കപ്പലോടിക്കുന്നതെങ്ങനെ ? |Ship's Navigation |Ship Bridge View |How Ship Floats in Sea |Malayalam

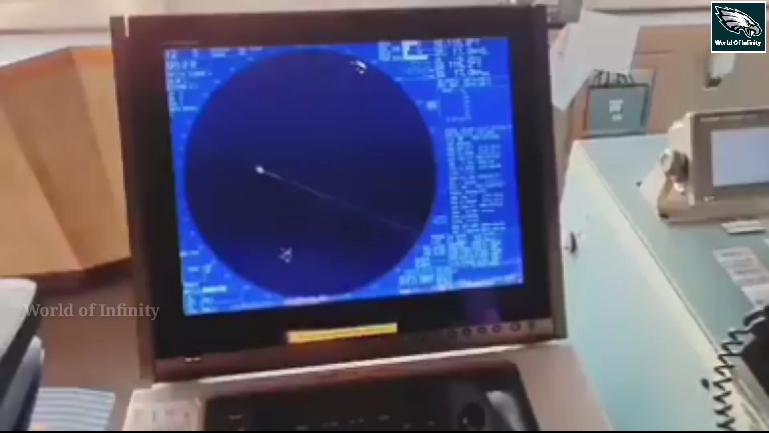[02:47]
The e-controls are the radar. We use the e-controls in both boats and aircrafts.
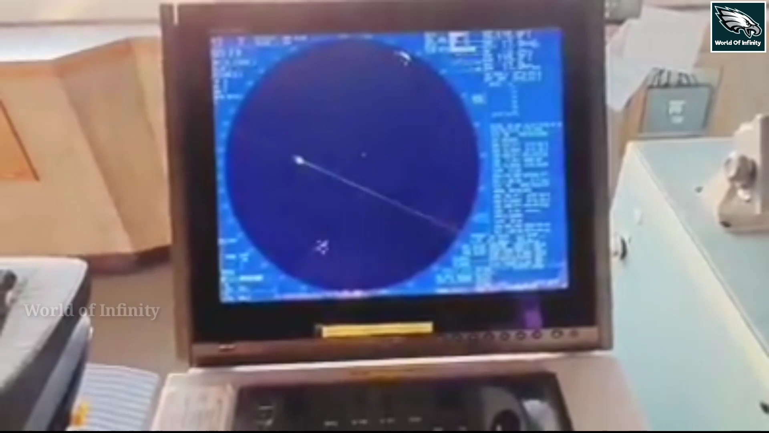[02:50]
We use the e-controls in both aircrafts.
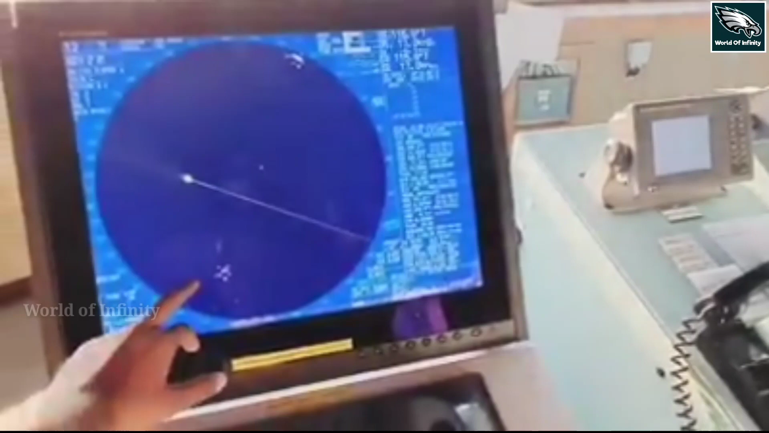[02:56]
We use the e-controls in both aircrafts and aircrafts.
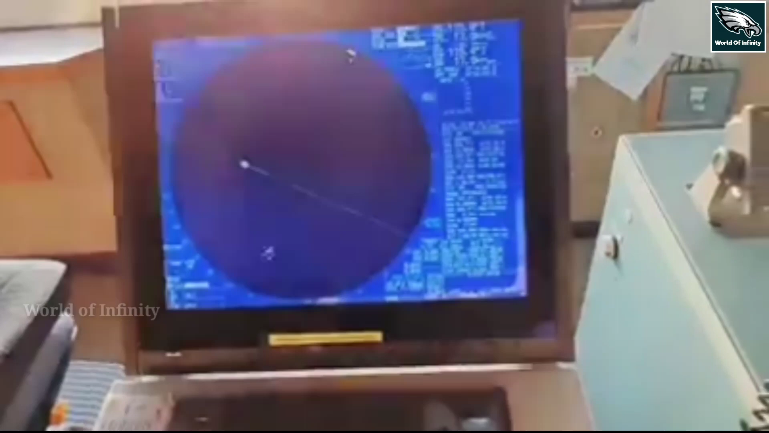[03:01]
We use the GPS in our mobile. We use the satellite.